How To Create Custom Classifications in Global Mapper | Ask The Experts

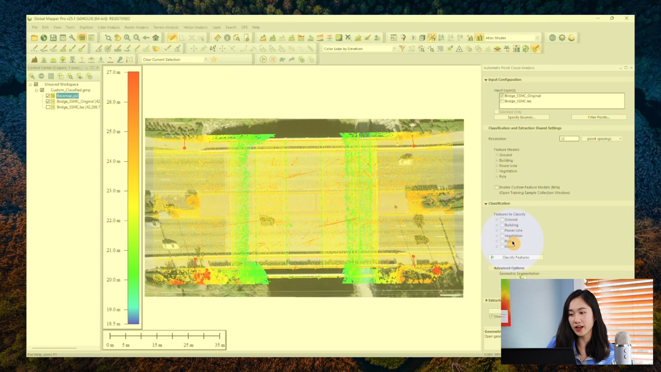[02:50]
This tool allows GlobalMapper to define custom classification based on your collected training sample. So it's pretty cool. So in this example where I have some point cloud data sets loaded into the workspace that represents the bridge structure in Florida. It's a really interesting data sets provided by one of our customers, Southeastern Surveying and Mapping. As you can see, the point cloud contains a variety of objects that serve as the digital twin of the real world. I can change here to classify LiDAR by RGB and look at my data set in a 3D viewer in more detail.
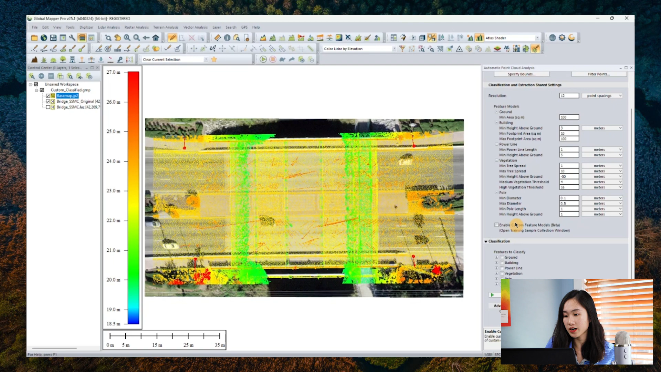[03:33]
So the ground, like the ground, the sidewalk, bridge itself, and some street lights there, like moving car, some noise in the air, etc. As we have already known, we can utilize our point cloud automatic analysis tool to help identify
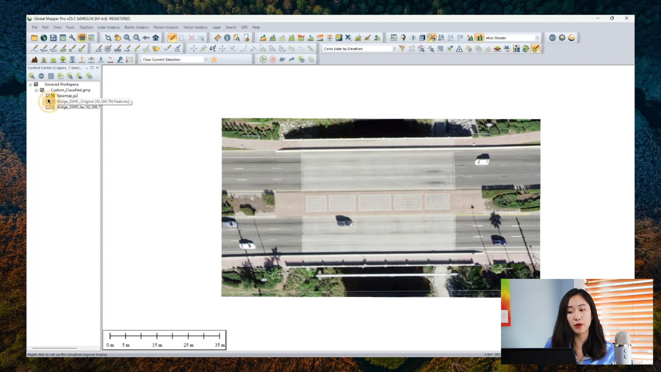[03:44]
what classes each point should be automatically for some really common and standard classification like noises, ground, vegetation.
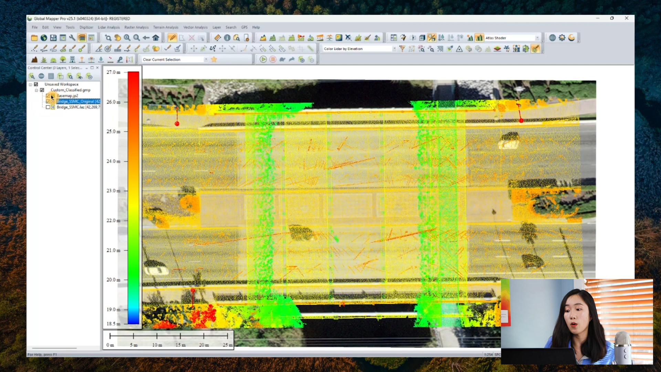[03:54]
So all I have to do is define the resolution and set up the feature
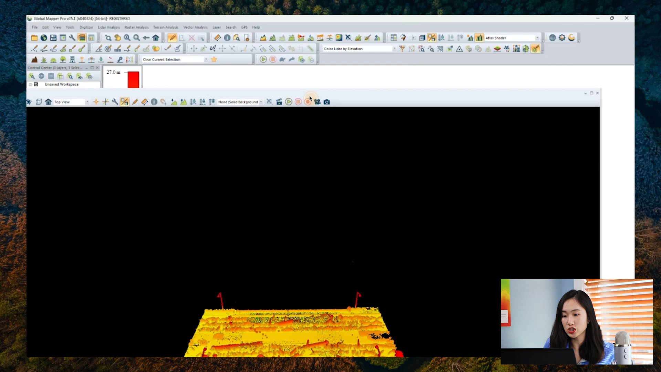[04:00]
model tailored to fit my point cloud and check off whichever built-in classifier I'm going to use,
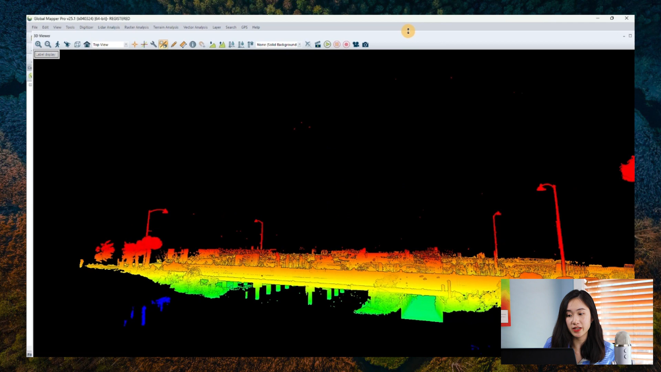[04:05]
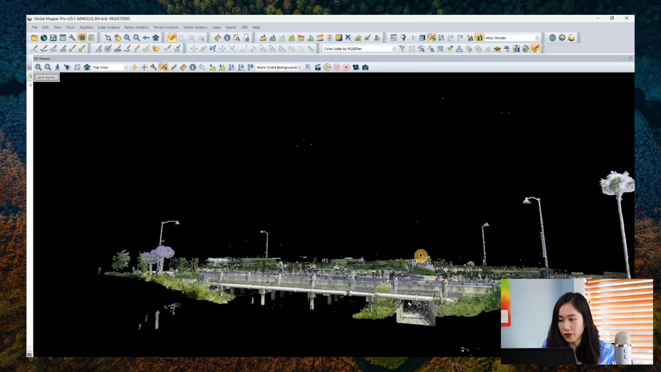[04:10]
like noise ground at this time, in this case. And boom, a point cloud classification can be run in a pre-specified order and the new classification result can be stored.
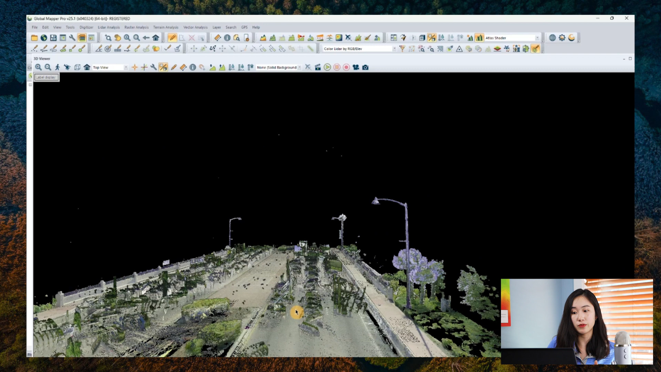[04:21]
So if I change the color LiDAR, change LiDAR to color by classification, I can see the result.
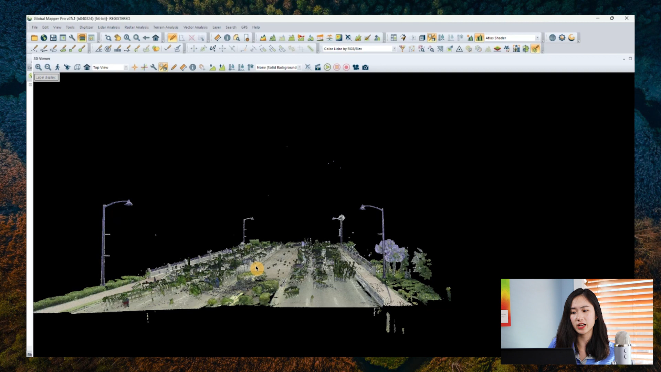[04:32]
But what if I would like to do like other special custom cost models to be classified automatically a footer, like the pilings, the columns underneath the bridge.
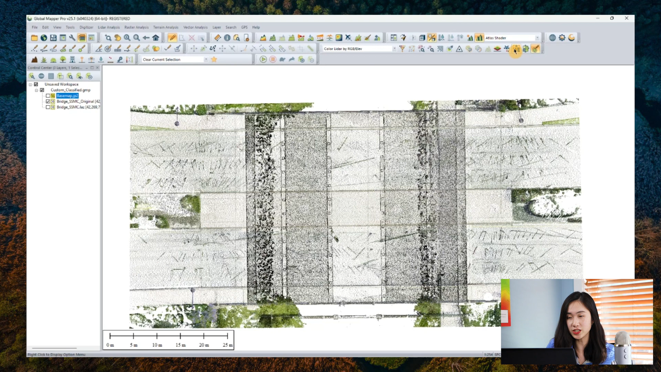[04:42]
So here comes our custom classification option. So first, we can check this enable custom feature models beta option here, which will prompt a separate windows for collecting user
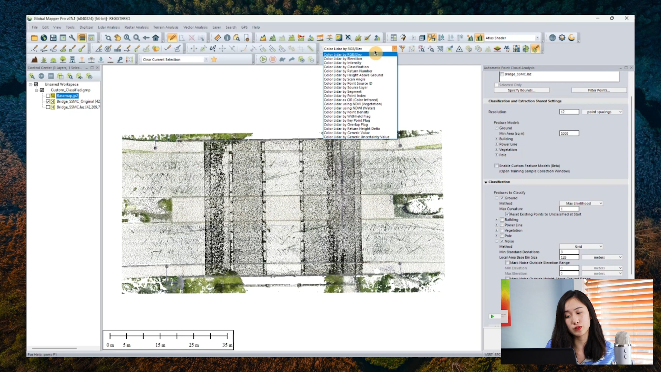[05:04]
training sample to tell global mapper what a pillar looks like in this point cloud data sets.